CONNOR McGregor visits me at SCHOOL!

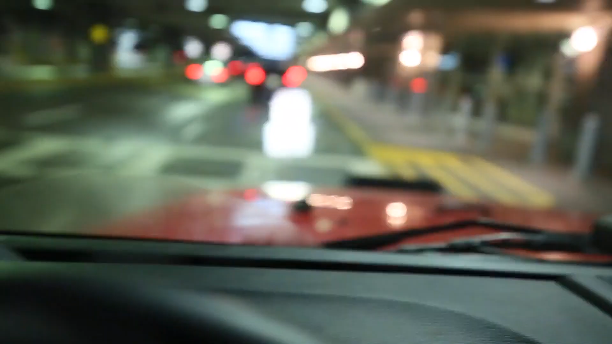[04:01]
It says no parking or no waiting right there.
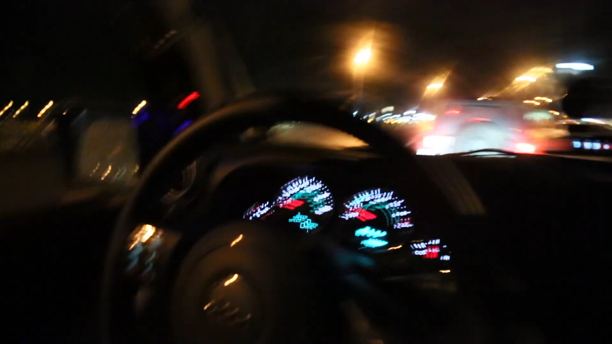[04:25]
I don't know if you guys can see. Uh-oh. There's a cop.
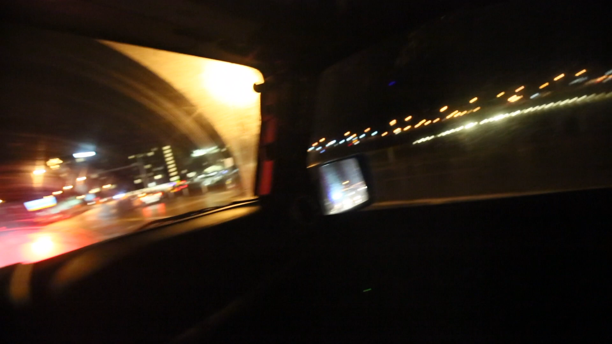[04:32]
Oh god. I think we're getting pulled over.